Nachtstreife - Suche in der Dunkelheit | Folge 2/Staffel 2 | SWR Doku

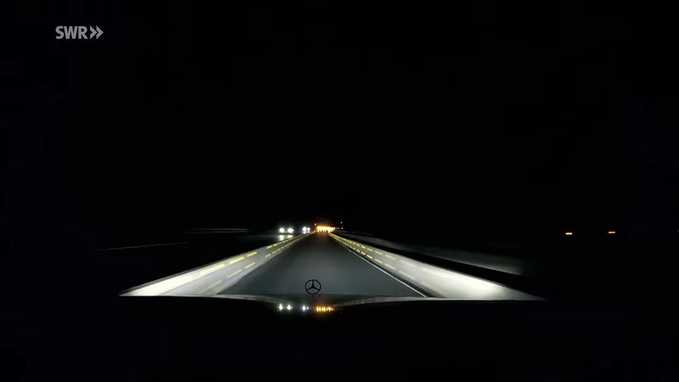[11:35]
Gleichzeitig fährt man natürlich mit hohen Geschwindigkeiten, auch in Bereichen, die eigentlich Geschwindigkeit geregelt sind, was es mit der Zeit auch schwierig macht, sich zu konzentrieren.